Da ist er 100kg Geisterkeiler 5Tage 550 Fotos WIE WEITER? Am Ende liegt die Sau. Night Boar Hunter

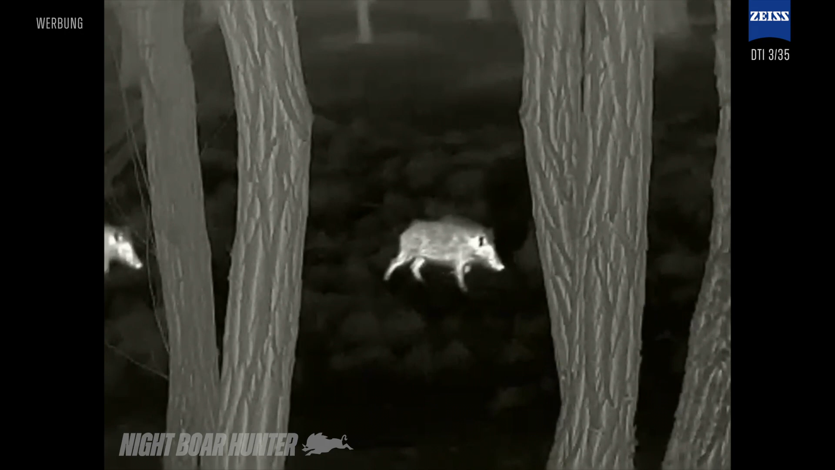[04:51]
Da kommt der Trupp, die vier Überläufer, die auch die letzten zwei Tage da waren. Ich hätte mir natürlich lieber den Geisterkeiler gewünscht, aber ich will nicht anfangen zu meckern. Und ihr seht vorneweg ein etwas markanter Keiler oder Überläuferkeiler, der hatte ganz gut sichtbar die Federn und die anderen drei
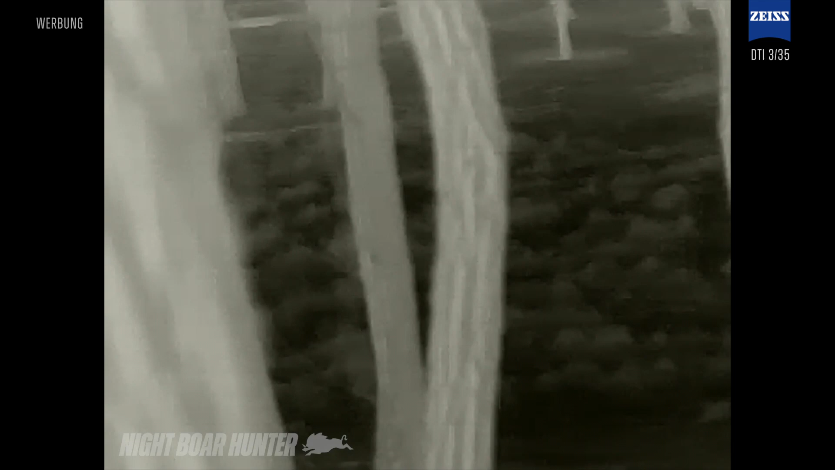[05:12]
hinterher und immer wenn vorne letzten Endes der Chef sagt stehen bleiben,
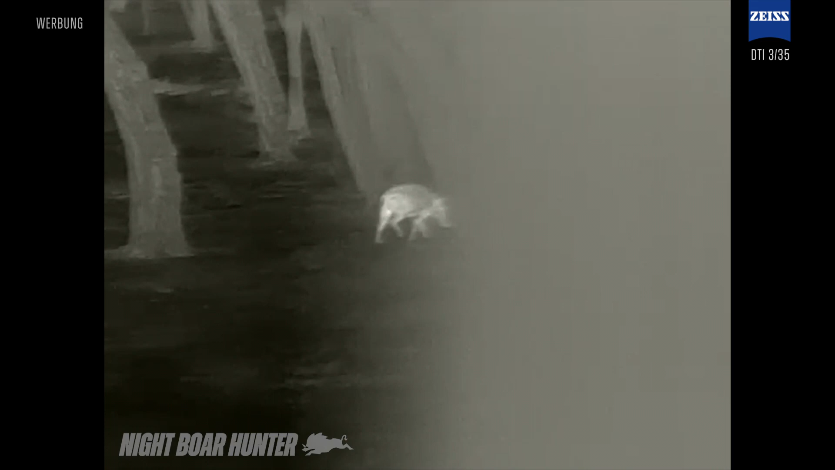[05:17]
verharren sie hier und insgesamt sind sie alle übernervös. Auch von meiner Seite kann nichts schief gehen, denn sie sind aus meinem Wind, der kommt auf mich zu. Und insofern warten wir, was da kommt.
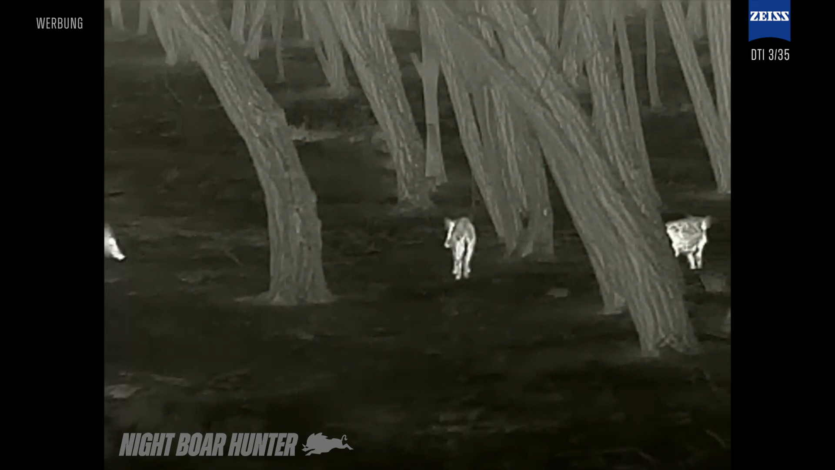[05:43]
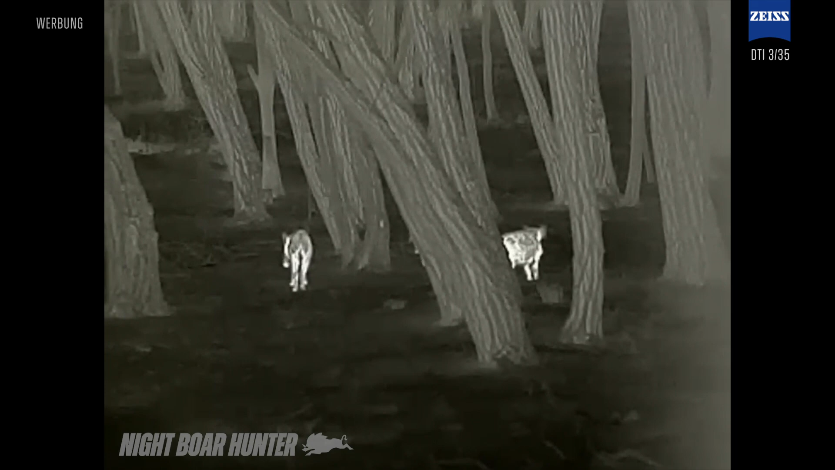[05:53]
Ja, hier in diesem Rubinien Wald fühlen sie sich sehr sicher. Da warten sie meistens vier, fünf Minuten, um wirklich die Lage endgültig zu checken.
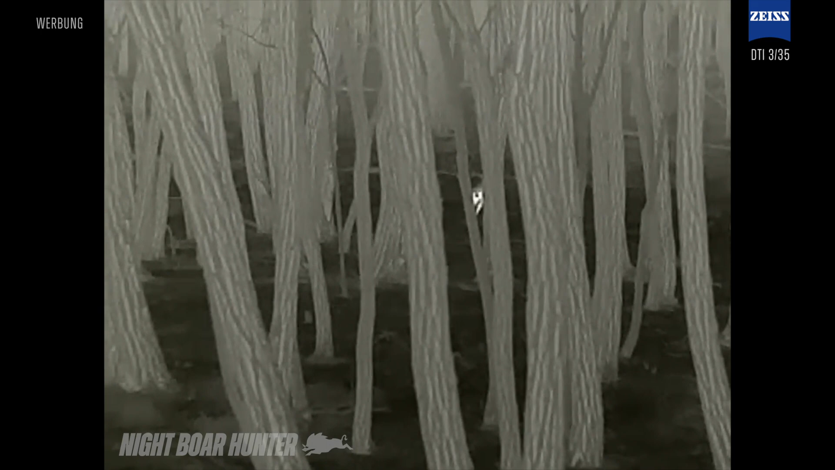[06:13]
Naja, ihr habt das mal gesehen. In Summe sind sie halt doch etwas nervös, sobald irgendwas komisch ist.
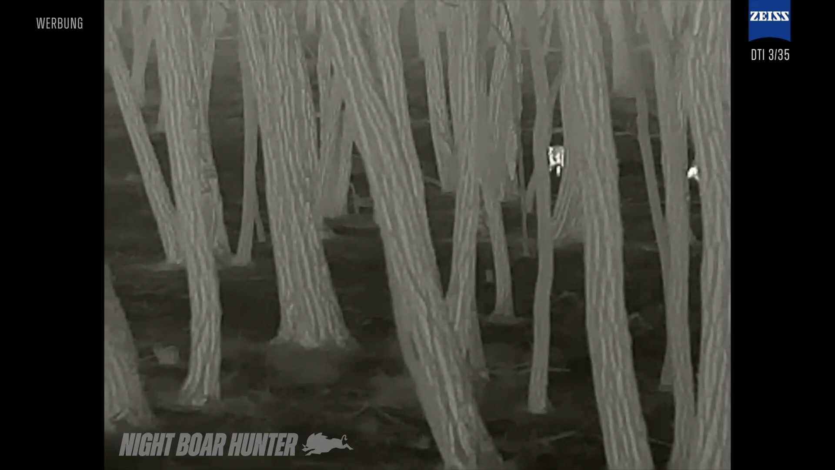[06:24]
Aber das kennt ihr alle. Sobald die Sauern irgendetwas nicht riechen können oder anders ist als die anderen Tage, sind sie sofort weg.
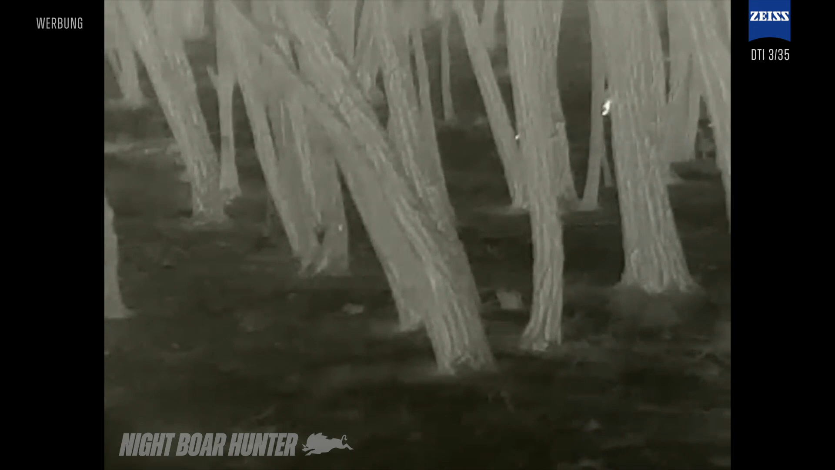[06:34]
Aber hier scheint es zu klappen. Noch ungefähr zehn Meter. Dann sind sie an der kleinen Kürrung.
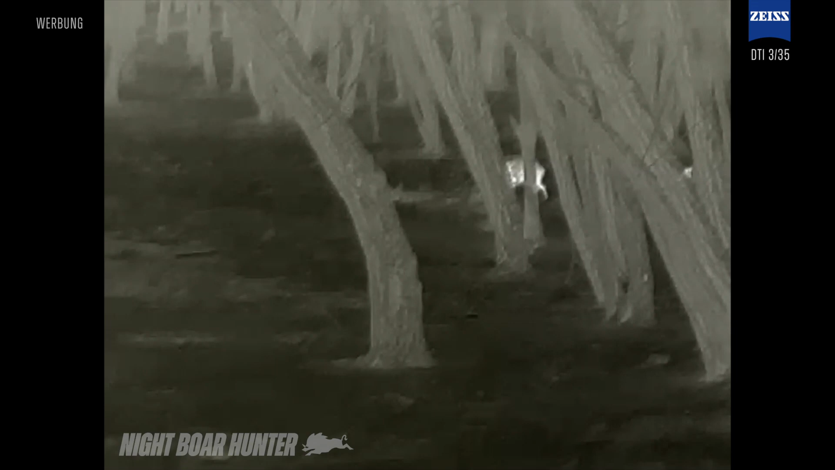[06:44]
Da habe ich ein paar Hände voll Mais und Nüsse hingeschmissen. Ja und die scheinen sie jetzt gefunden zu haben und lassen sie sich gut munten.
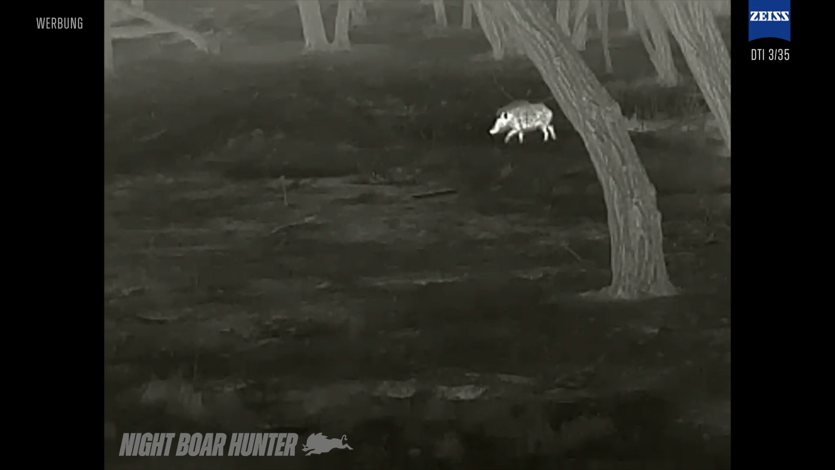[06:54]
Ja. Ja. Ja.
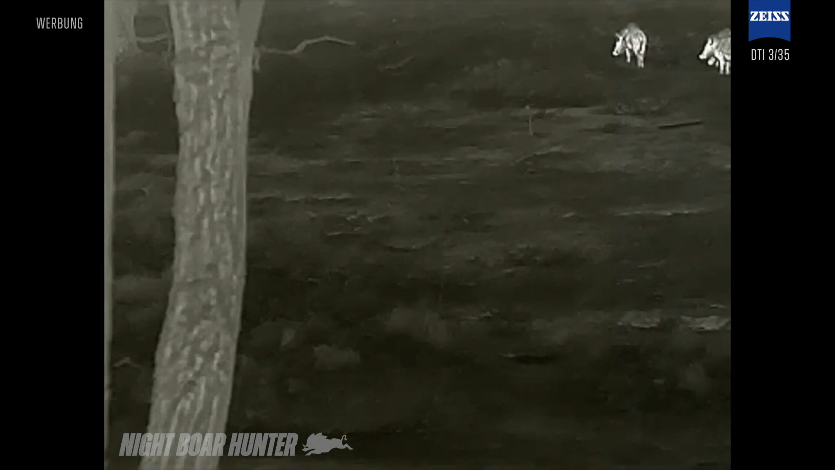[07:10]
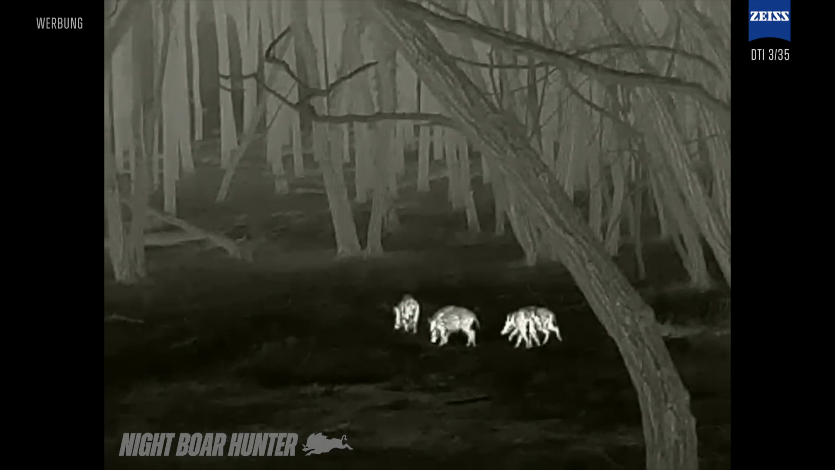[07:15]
Und das, was ich immer sehr wichtig finde, in dem Moment ist die Sauern erstmal in Ruhe. ins Gebrich kommen zu lassen. Sprich erstmal warten, bis sie sich sicher fühlen und Fraß aufnehmen. Denn dann wissen wir alle,
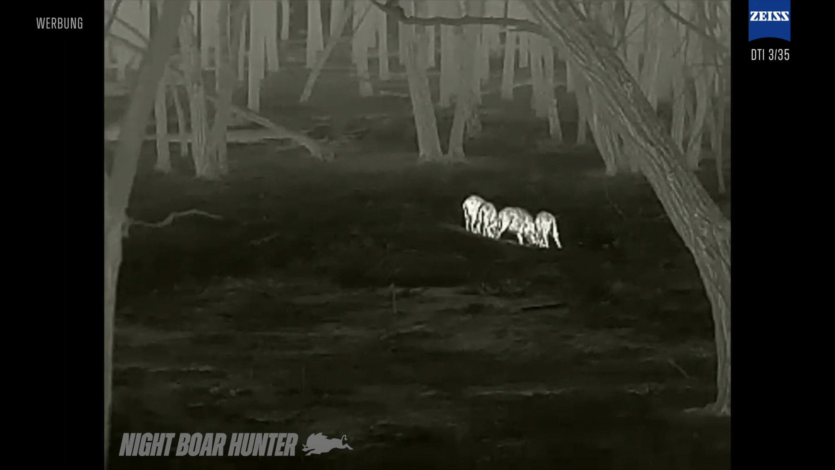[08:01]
sind sie etwas lauter und die ein oder andere oder das eine oder andere Geräusch geht dann unter und sie sind ein bisschen vertrauter. Ja und selbst wenn man jetzt schussbereit wäre, ihr seht, sie stehen hintereinander im Pulk. Da ist jetzt noch nichts zu holen.
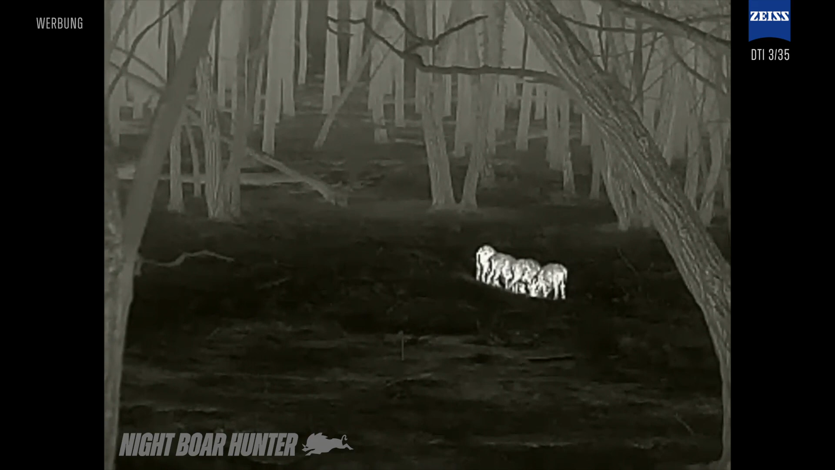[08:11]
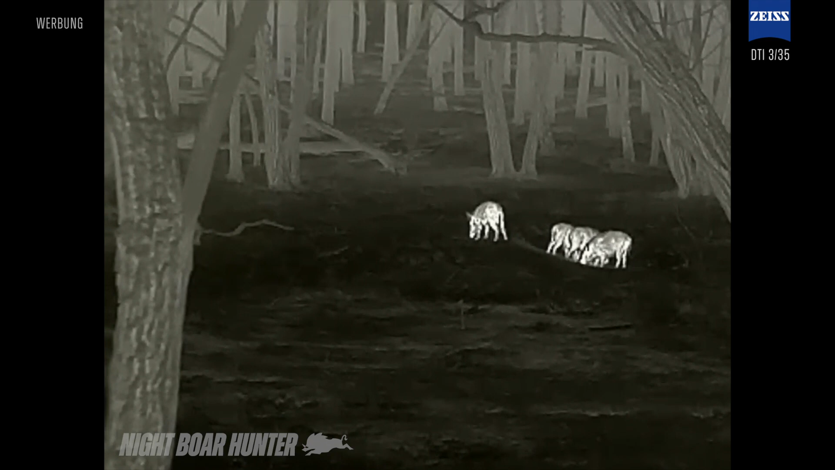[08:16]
Wie überall Streitereien um die besten Leckerlis. Ich habe jetzt wieder meine Wärmebildkamera gewechselt
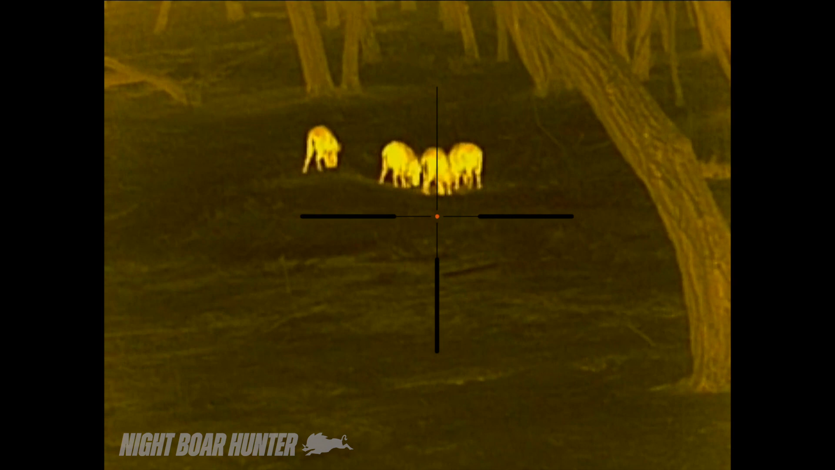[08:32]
mit meiner Mauser und hoffe auf eine gute Chance. Einen von den Vieren mitnehmen zu können.
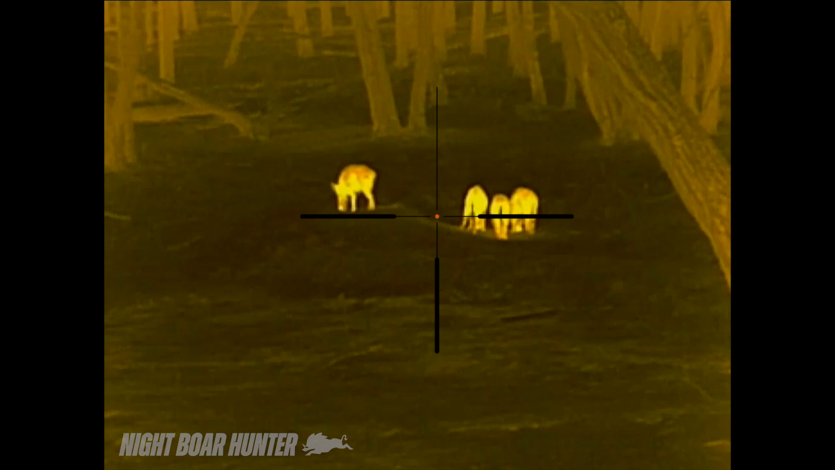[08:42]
Denn welcher das jetzt ist, ist vollkommen belanglos. Die passen alle. Und insofern,
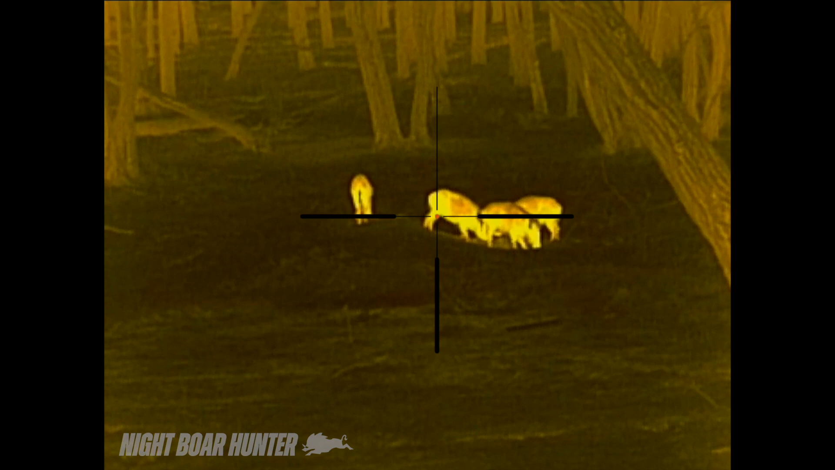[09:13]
Das ist manchmal leichter gesagt als getan. Den Gefallen tun sie mir hier nicht wirklich. Gefallen.
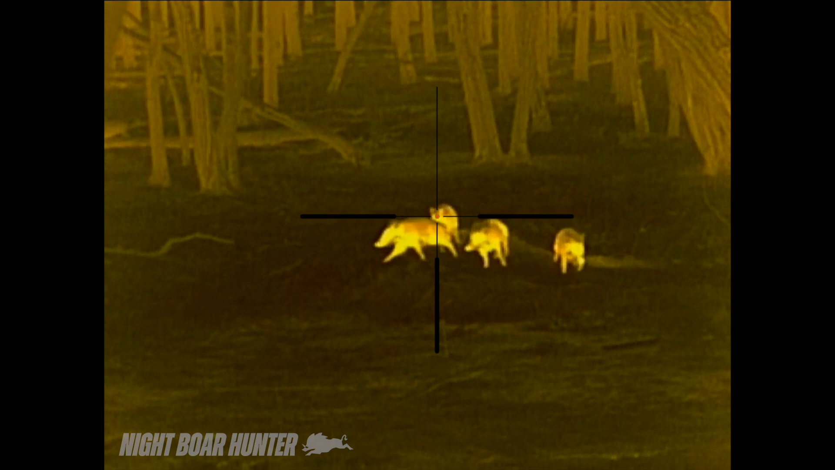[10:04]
aber nein nein nein was war das ich
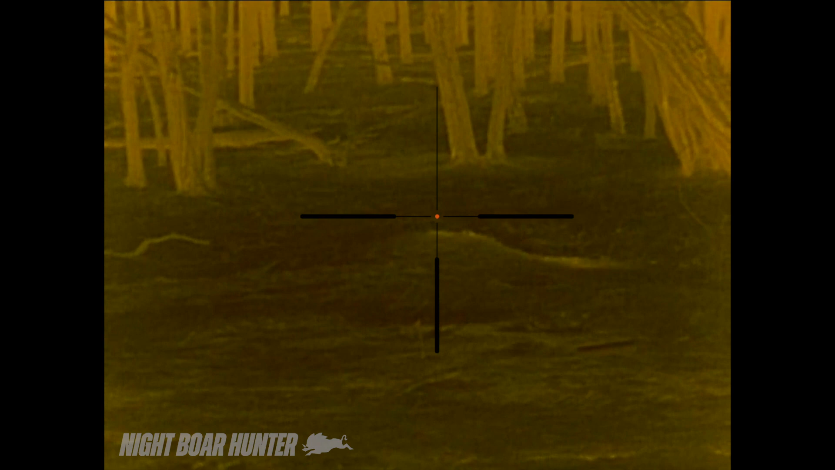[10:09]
habe nichts gehört es war kein laut kein mucks und einmal sind sie weg wo sind sie hin